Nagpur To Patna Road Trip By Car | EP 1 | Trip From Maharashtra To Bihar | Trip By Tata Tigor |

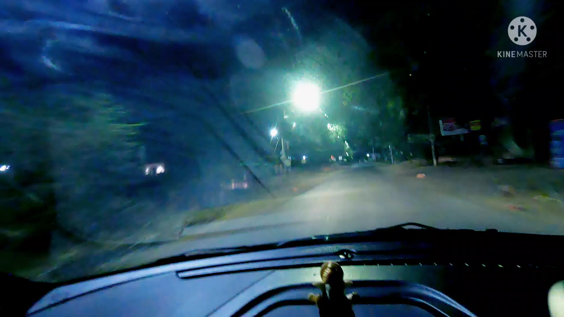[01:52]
फ्रेंड्स, हम निकल चुके हैं अभी अपनी जर्नी पर। ये देखिए अभी एकदम रोड खाली है, सुबह के बज रहे हैं 4, जैसा कि हमने अभी आपको बताया था।
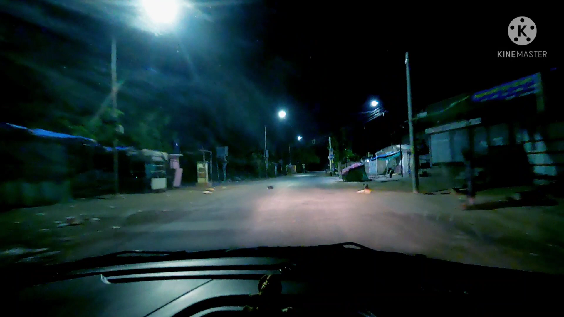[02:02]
तो चलिए अभी हम अपनी जर्नी की शुरुआत कर रहे हैं। रात में कैमरा कितना जस्टिफाई कर पा रहा होगा फ्रेंड्स, ये तो हम नहीं बता सकते। तो बच्चों, तुम्हें कैसा लग रहा है? बहुत अच्छा, बहुत मजा आ रहा है।